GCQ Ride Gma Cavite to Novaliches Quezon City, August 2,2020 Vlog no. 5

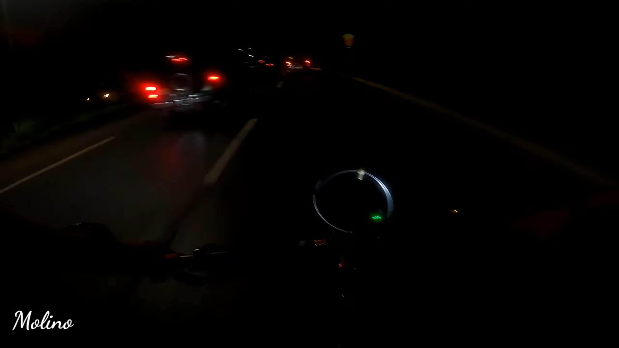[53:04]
Pero okay lang. Ay, naku, dito na ako sa ano, Molino Boulevard.
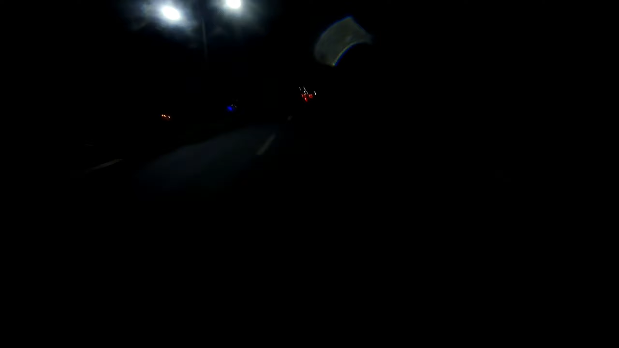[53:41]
Ah, dilim. Alas wala nang makita yung camera. Ayun. Pinapaspasan ko na. Alright. Wala nang masyadong lubak dito sa dinadaanan ko, kaya okay lang. Naulado naman natin yung dahil. Ayan o.